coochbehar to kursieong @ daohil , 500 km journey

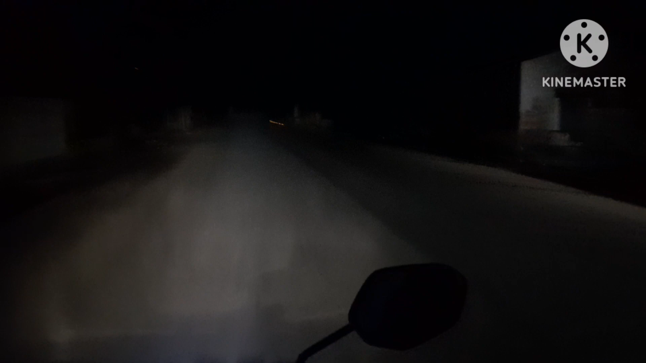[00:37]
আগ্রাট বাজার মালগুদাম ঘন কুয়াশা কিছু দেখা যাচ্ছে না আমাদের বাইক হচ্ছে পঞ্চাশ